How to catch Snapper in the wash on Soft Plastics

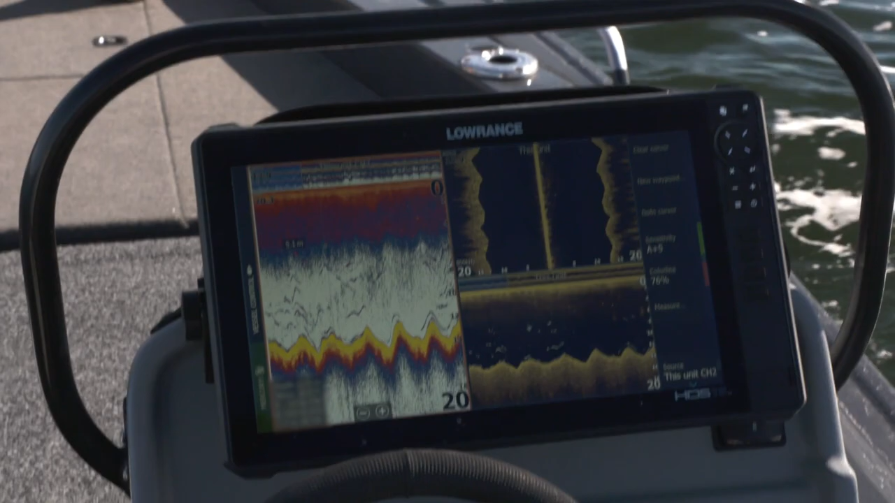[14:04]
We've got downscan, sidescan and the conventional sander picture there as well and just see where those fish are and we've been actually working our soft plastic right back and getting bites really straight up and down.